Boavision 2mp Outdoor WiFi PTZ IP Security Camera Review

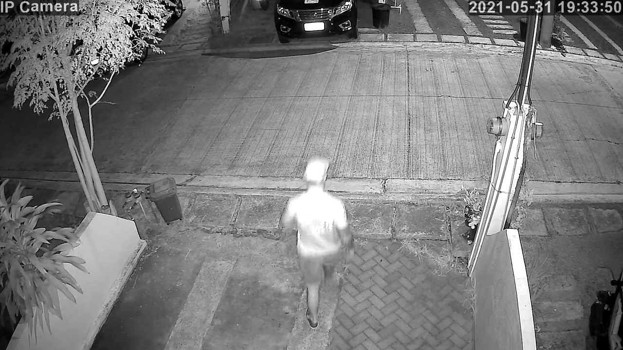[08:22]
This is night time using infrared lights, however it is not in total darkness since there is a street light just across the street. And here I test the smart night vision, which means it will turn on the white LEDs when motion is detected.